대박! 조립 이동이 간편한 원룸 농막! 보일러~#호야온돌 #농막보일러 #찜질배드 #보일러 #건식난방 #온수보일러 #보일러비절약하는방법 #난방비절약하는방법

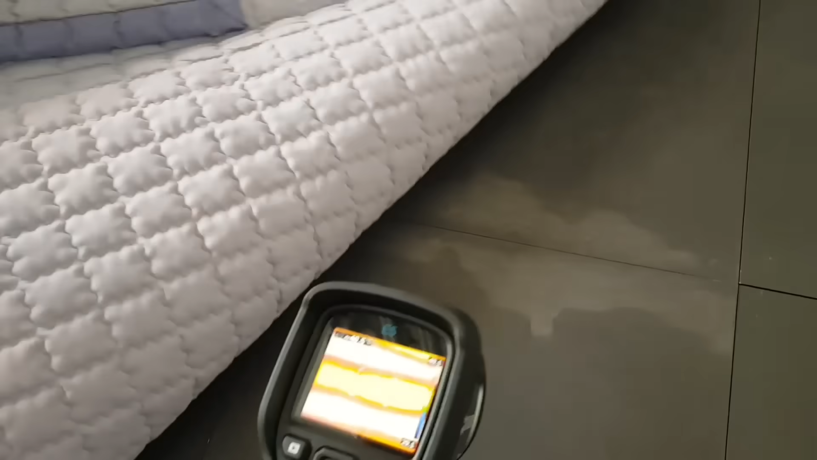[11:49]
이렇게 해 볼게요. 어우 지금 지금 이게 지금 41도 2도 이게 빨간게 선이 저 배관이잖아요. 예예. 거기 온수 배관입니다.
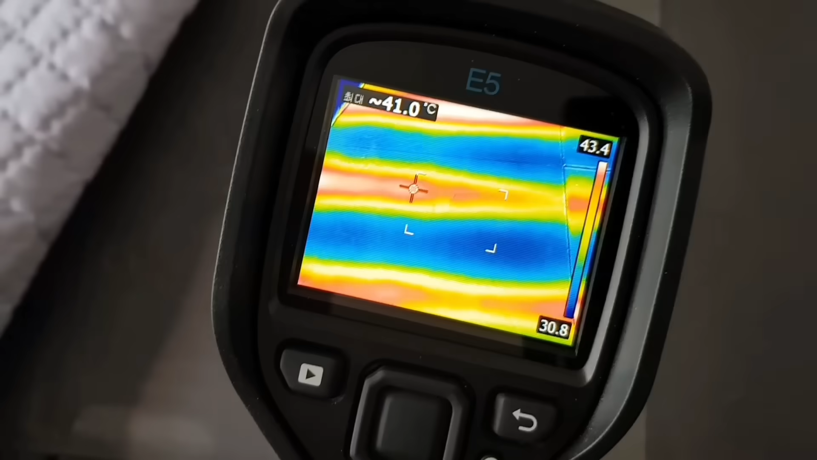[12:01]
41도 까지 나오구요.
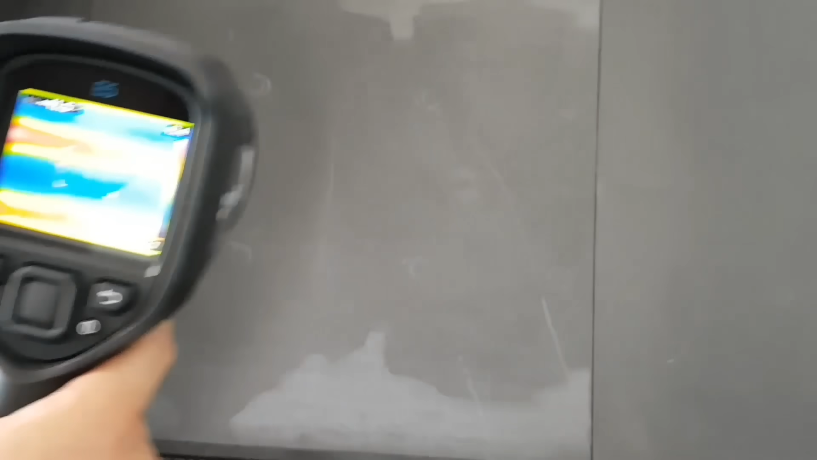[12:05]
이거를 좀 크게 이렇게 확대해서 보면 이걸 지금 근데 이거 매트리스 매트리스를 덮어놨으면
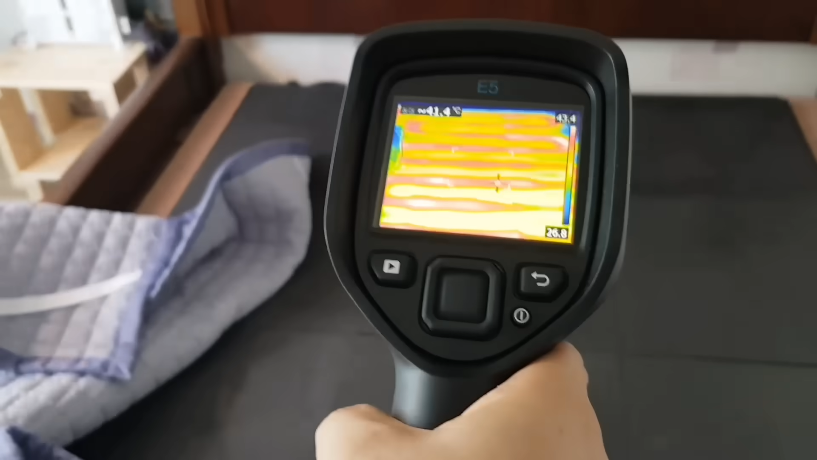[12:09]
아 열이 뜨끈뜨끈 매트리스 덮어놨으면 열이 더 올라가겠네요. 예.
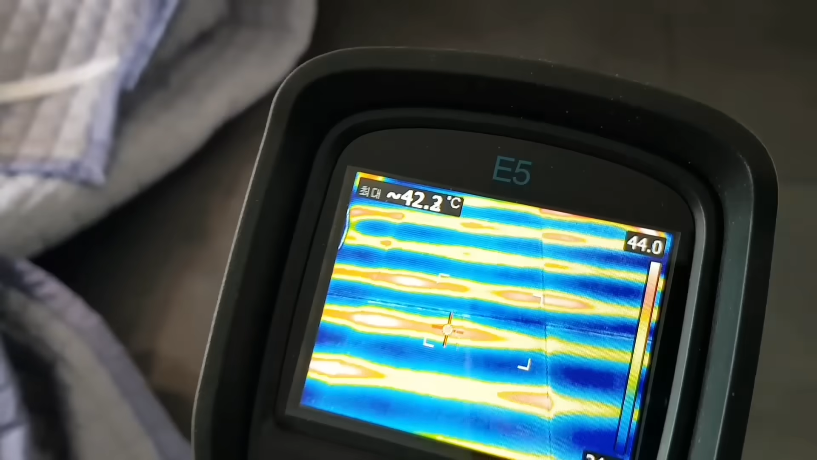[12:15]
그래서 한 42,3도면은 찜질방 효과가 납니다. 그 이상 되거든요. 몸 데어요.
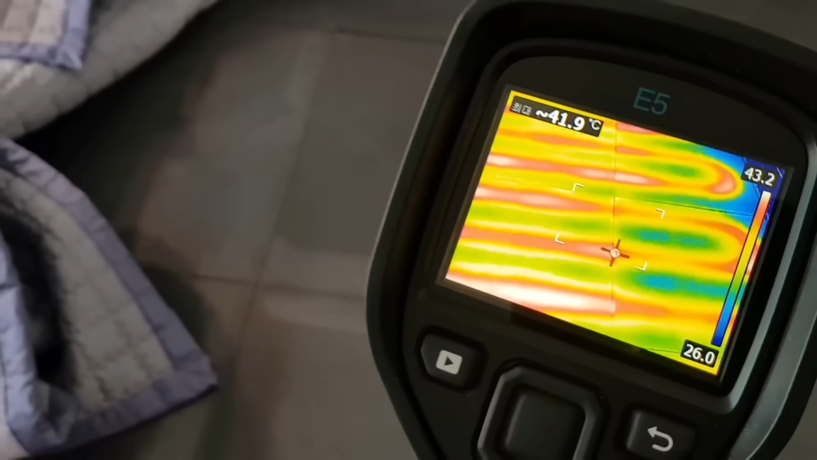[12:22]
On screen: spot 41.9°C
네.
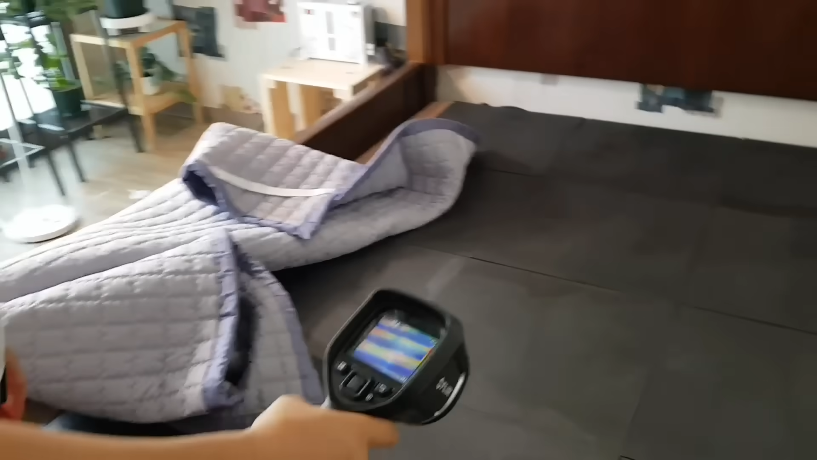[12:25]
여기를 보시면은 여기는 한 지금 27도 정도 가리시죠.
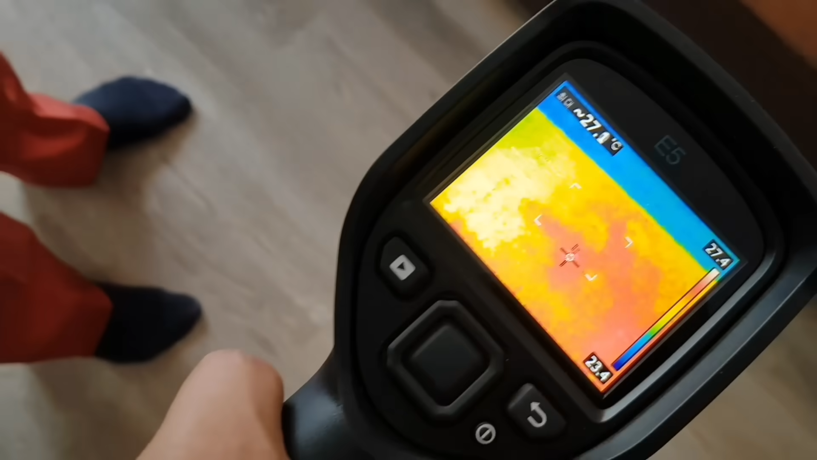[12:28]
바닥은 실내 온도 네. 지금 한 43도 네. 갑니다. 우리가 우리나라에 돌침대 굉장히 유행하잖아요.